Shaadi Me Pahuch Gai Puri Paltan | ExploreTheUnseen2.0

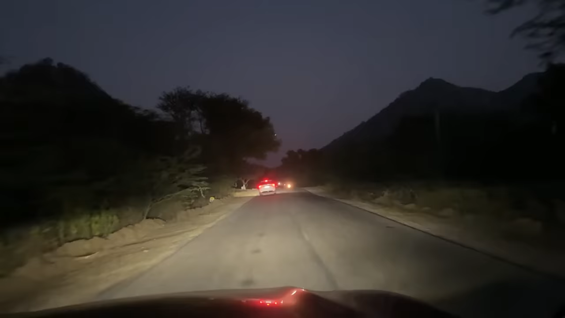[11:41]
वाई लोकेशन क्या मस्त है यार सामने ले वो पहाड ऐसा लग रहे है बता नहीं कहां माचल में माचल बस एंटरी करने वाले तेमपरेचर भी 13
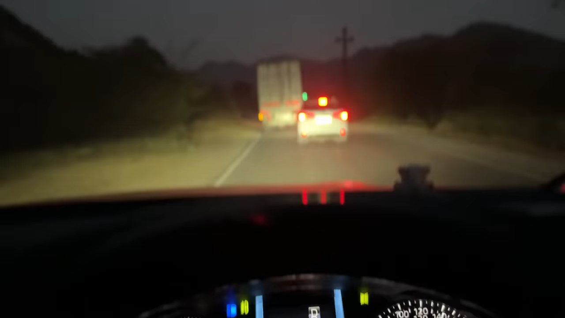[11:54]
दिग्री है तो रात में तो यहां पे ठंड होने वाली है बागे तो पूरा पूरा जंगल है यार पूरा दूनों साई